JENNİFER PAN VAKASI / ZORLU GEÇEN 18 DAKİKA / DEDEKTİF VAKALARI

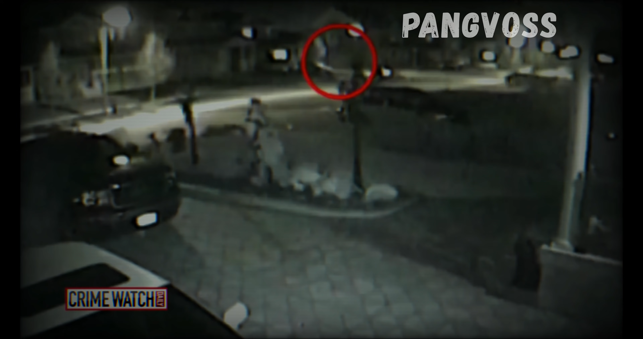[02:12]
8 Kasım 2010 akşamı komşu evinde bulunan güvenlik kamerası penin evine giren kimliği belirsiz 3 kişi görüntüledi o sırada jennifer annesi bih ve